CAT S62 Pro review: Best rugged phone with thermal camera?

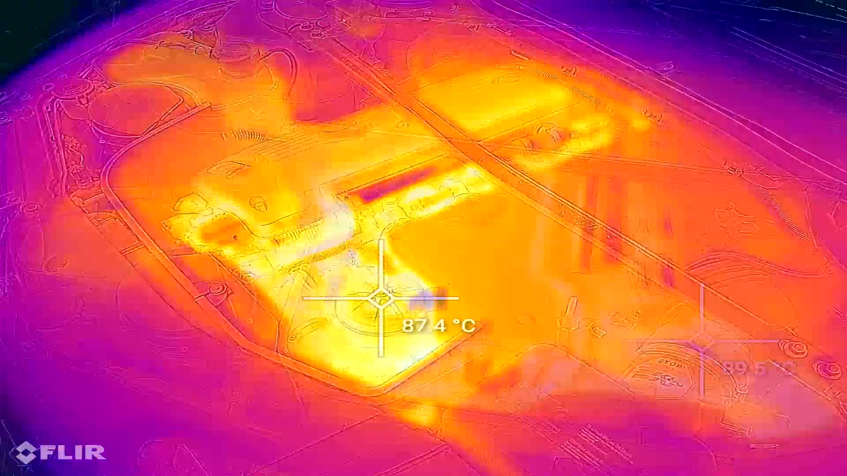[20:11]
On screen: spot 87.4°C
So, yes, I am looking at cars here. I'm looking at engines.
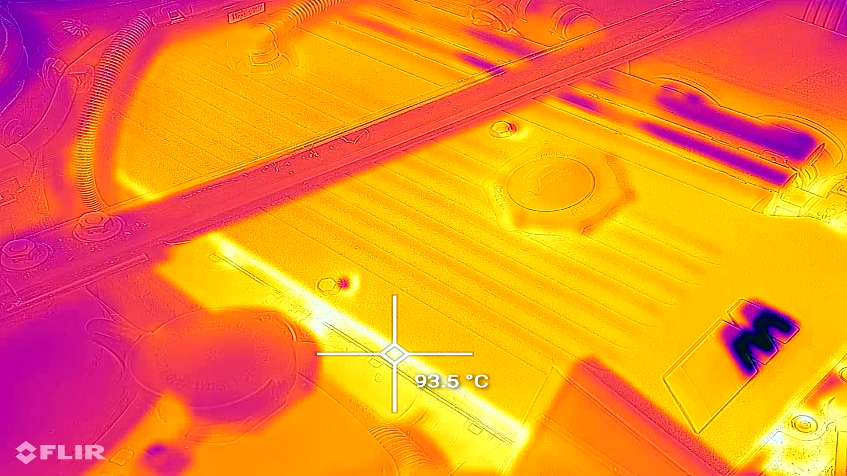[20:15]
On screen: spot 93.5°C
So this would be for mechanics or people who are in mechanical engineering of some sort.
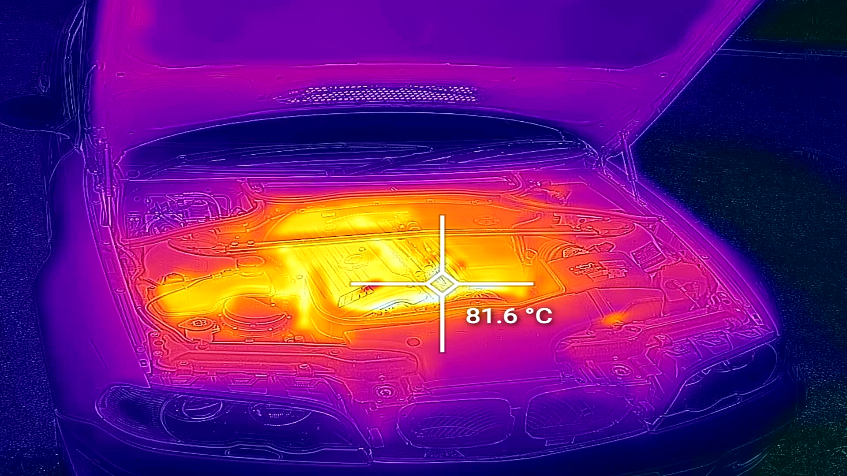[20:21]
On screen: spot 81.6°C
But if you're in civil engineering and let's say on a construction site, you might want to look at it in terms of looking into pipes.
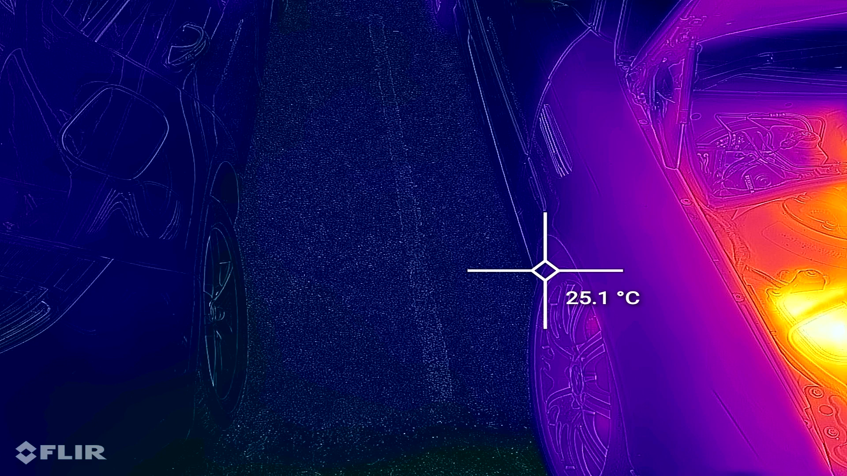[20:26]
On screen: spot 25.1°C
So what I'm trying to say over here is that the FLIR camera is really useful.